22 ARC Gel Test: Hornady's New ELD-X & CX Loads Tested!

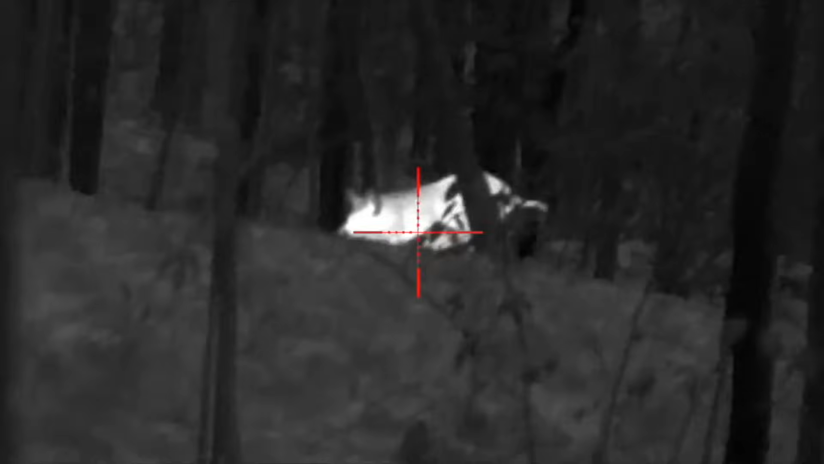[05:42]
All of my shots exited.
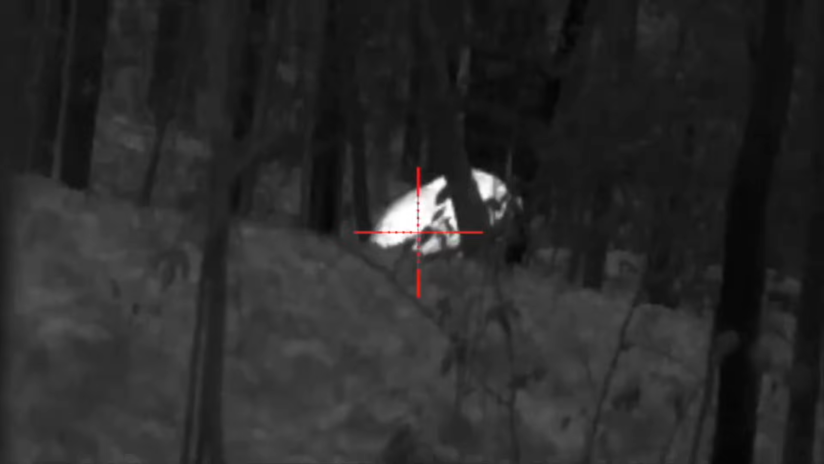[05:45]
Neither hog took more than a few steps afterwards.
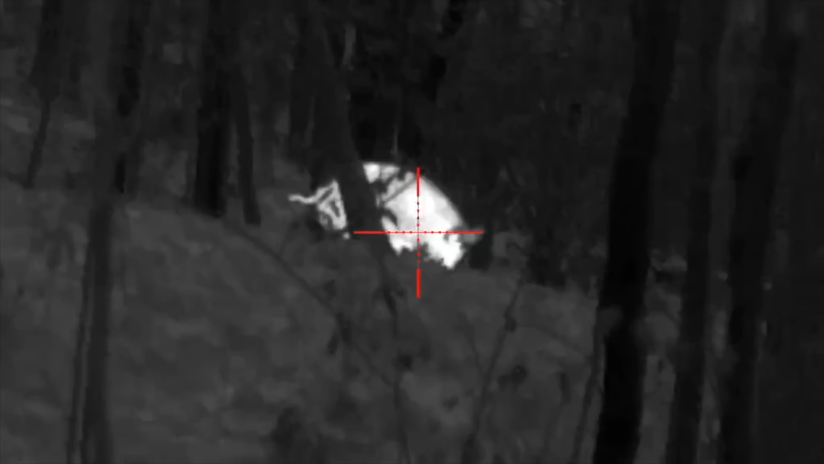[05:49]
I even shot the larger hog again after it was dead at a strongly quartering two angle through the front shoulder at basically point-blank range.